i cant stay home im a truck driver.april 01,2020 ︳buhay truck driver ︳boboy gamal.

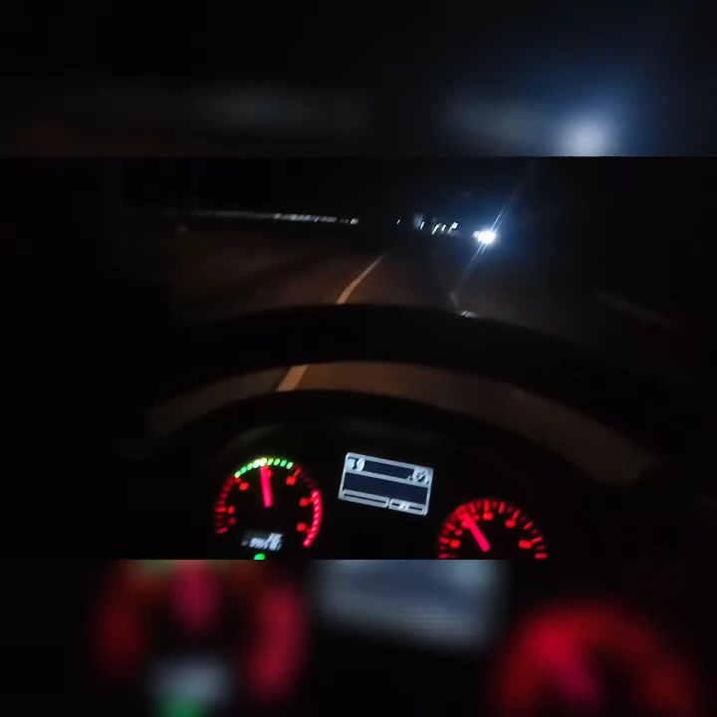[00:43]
Ayan oh, bukas pa. May bukas dito, bukas ba yan? Mayroon din pala dito, kapehan eh. Ayun oh, kapehan. Natira.
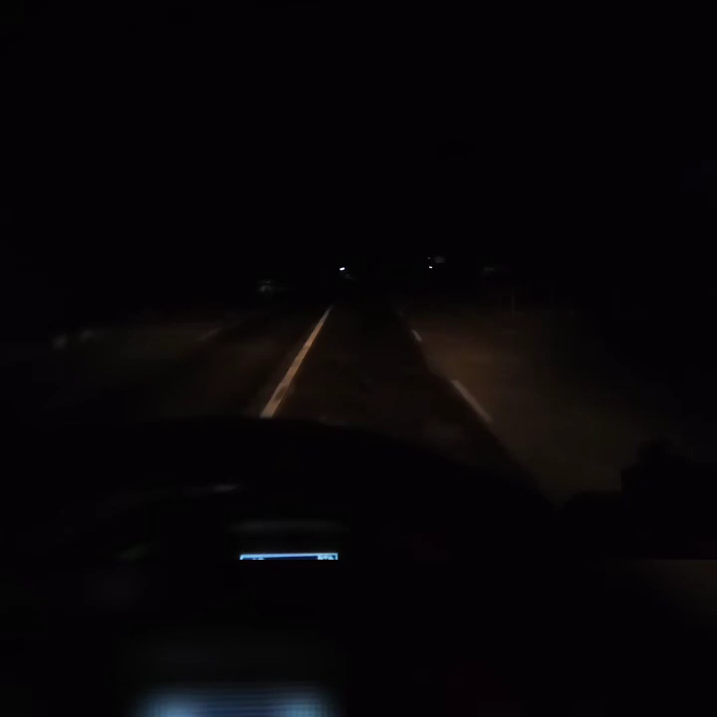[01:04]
Ingaw. Tahimik ang Tiaong. Lockdown na rin.